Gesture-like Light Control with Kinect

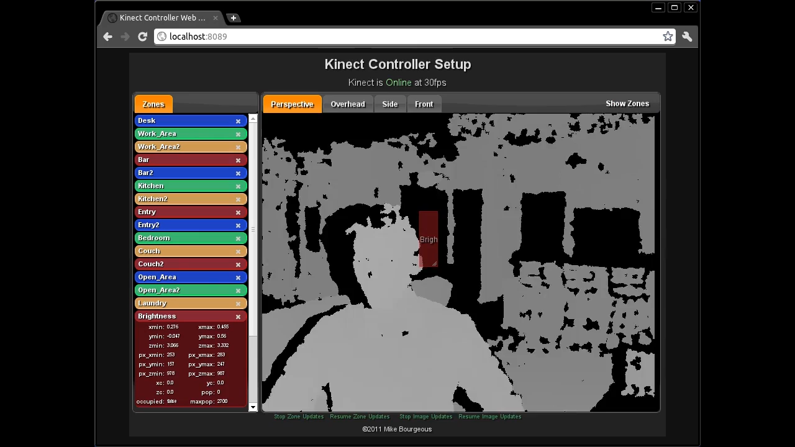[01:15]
The center of gravity within the zone is used to adjust the brightness.
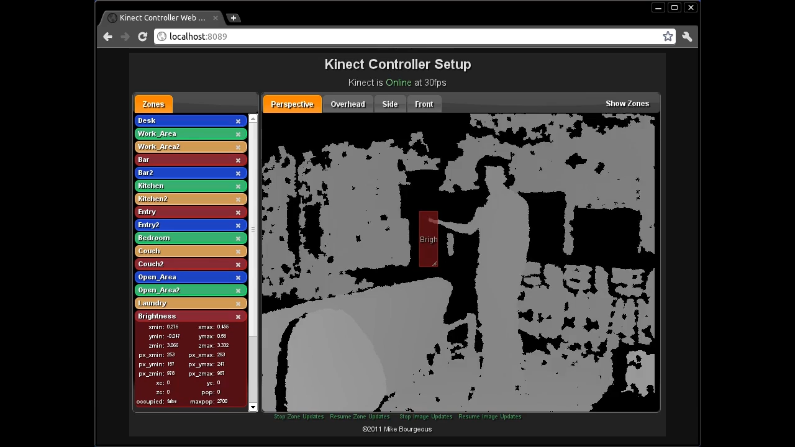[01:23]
The center of gravity feature can be used for more than just gestural simulation.